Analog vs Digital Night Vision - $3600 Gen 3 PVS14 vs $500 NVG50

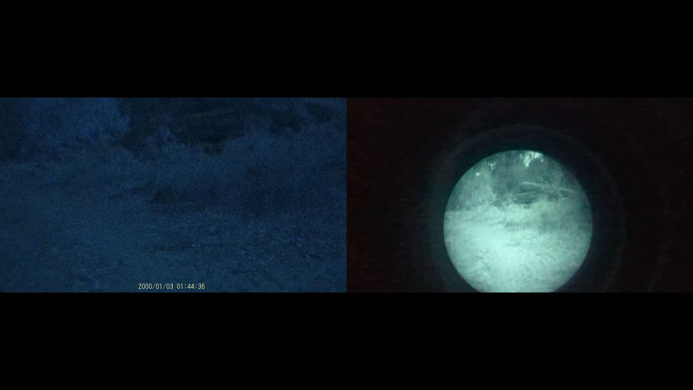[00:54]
The plan in this video is to show you how these two devices stack up side by side, what their advantages are, and where they fall short to help you decide whether or not you can save some money and get a digital setup or if it's better for you to save up for an analog tube.
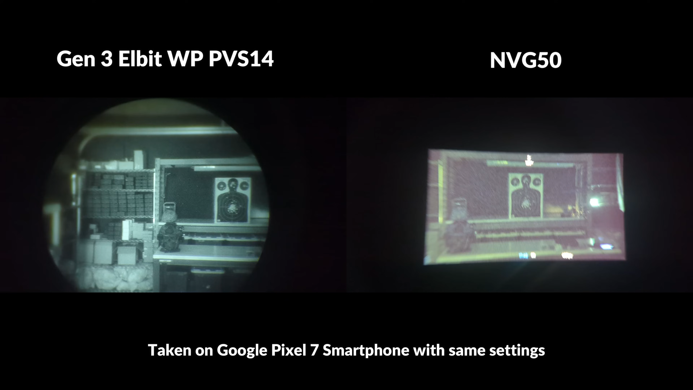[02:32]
And the following videos and still photos were taken using a Google Pixel 7 smartphone for the sake of making the comparison as fair as possible.
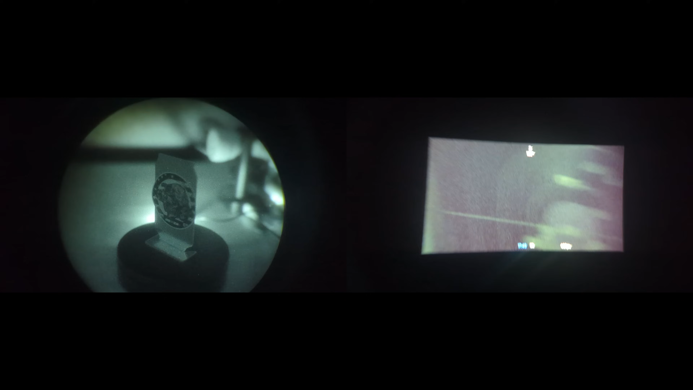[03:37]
Recording night vision through the smartphone does create a little bit more distortion around the edges and it's difficult to focus. So the real life clarity is much sharper on both of these devices, particularly with the MVG50.
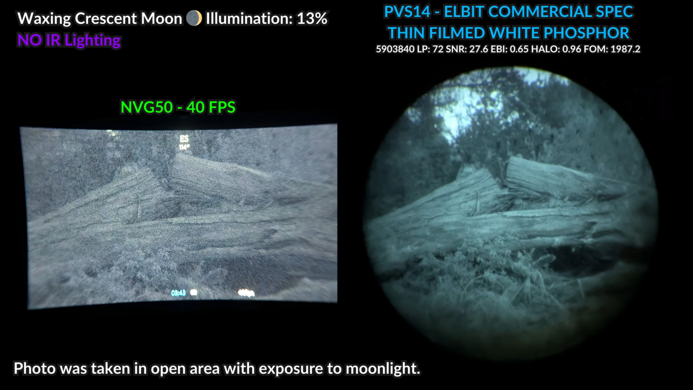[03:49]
And again, the experience looking through the MVG50 is much brighter and you'll be able to pick up more in lower light areas. Another photo I wanted to show you really quick includes these two we just looked at and also adds a Gen 2 Plus analog tube,
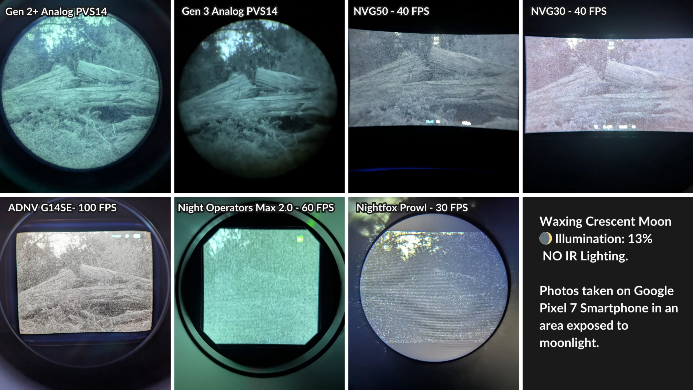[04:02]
an MVG30, an ADNV G14SE, which is a really nice digital night vision unit that's about three times as expensive as the MVG50, a night operators max 2.0 and also a night fox prowl, which are both priced around $200. And as you can see, both of those two lower price units are really struggling here and you would definitely need supplemental iron lighting to be able to see anything with them under these conditions. The G14SE, the MVG50 and the MVG30 are all going to keep up quite well with analog tubes so long as there's at least a little bit of moonlight to work with.